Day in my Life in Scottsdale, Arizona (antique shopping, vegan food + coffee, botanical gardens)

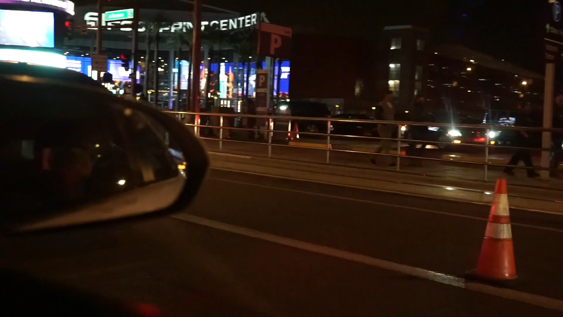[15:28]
We decided to just like go a few blocks behind where that venue was, and we're in the city.